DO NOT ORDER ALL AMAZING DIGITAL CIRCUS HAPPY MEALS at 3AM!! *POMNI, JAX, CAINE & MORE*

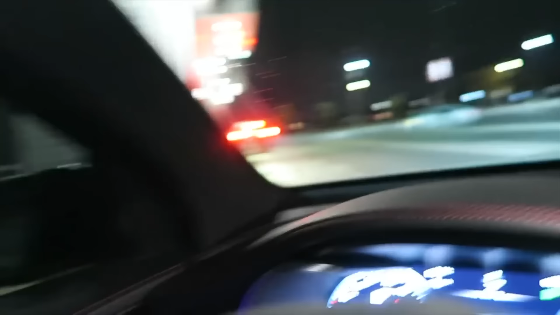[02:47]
Look. Oh my god, there's literally nobody in line, guys. Wait, let me pull out my money. Hopefully I have my money on me.
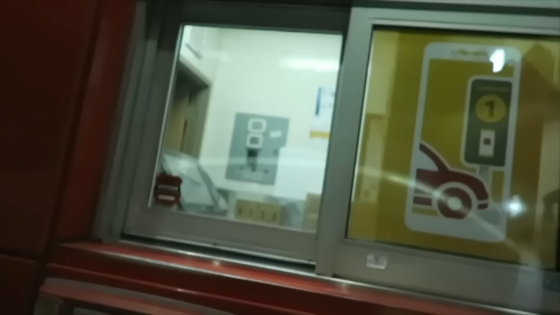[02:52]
Yo, let me know in the comments. Do you guys see any of the Happy Meal?
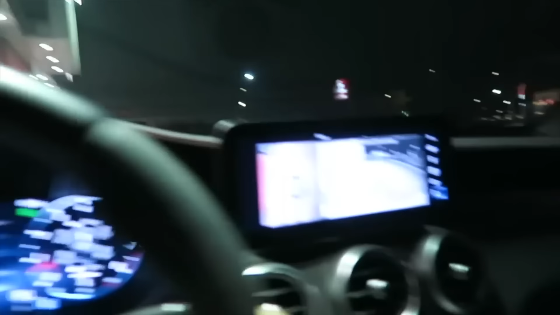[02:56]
Let me reverse real quick, guys. I'm literally gonna reverse real quick. Wait, do you guys see any of the Happy Meals inside of there? Whoa, I think I see the digital circus.
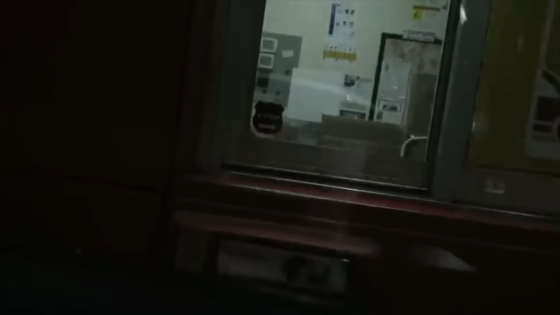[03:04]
Oh my god, I'm actually so excited to get the Happy Meal, but I am getting at 3 in the morning. So I don't know if it's gonna be haunted, cursed, or I feel like the main character,
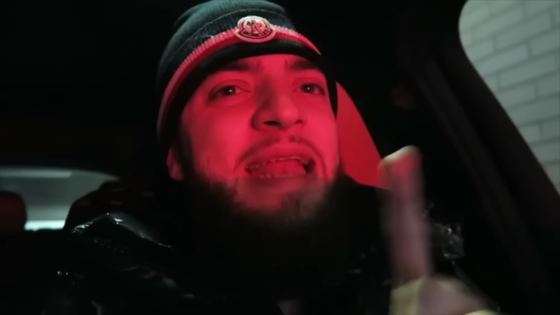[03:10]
I think her name is Bambi or Bambi, I'm not really sure. Caine, I know Caine, guys. Caine has like one weird eye and stuff, but yo, it's crazy. We're literally next in line right now. We're gonna be grabbing the Happy Meal, guys.
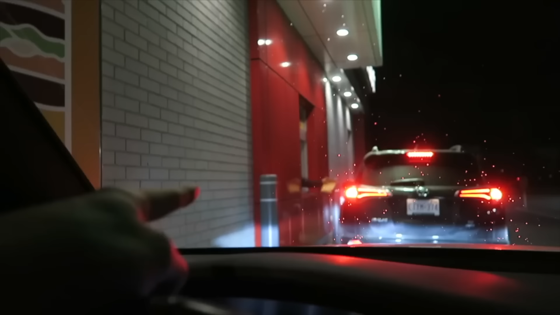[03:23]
Yo, somebody, wait, did that guy get a Happy Meal? What if you got the same Happy Meal as me? Guys, I'm gonna put the camera down and I'm gonna pay for it right now.